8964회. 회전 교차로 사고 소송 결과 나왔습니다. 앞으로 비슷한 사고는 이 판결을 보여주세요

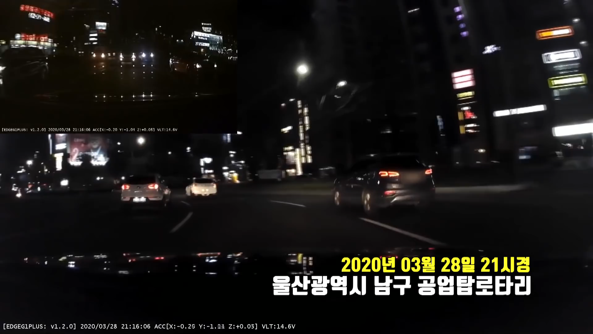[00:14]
정상적으로 돌고 있는데요. 예, 잘 돌고 있죠. 네, 아무 문제 없습니다. 정상적으로 가고 있습니다. 쭉 가는데, 그런데, 아무 문제 없어요. 아무 문제 없어요. 그냥 가면 돼요. 가면 되는데, 이런. 뒤에서 칼치기. 예. 아니, 난 돌고 있는데, 이렇게 돌리면은 2차도 같이 돌아야죠.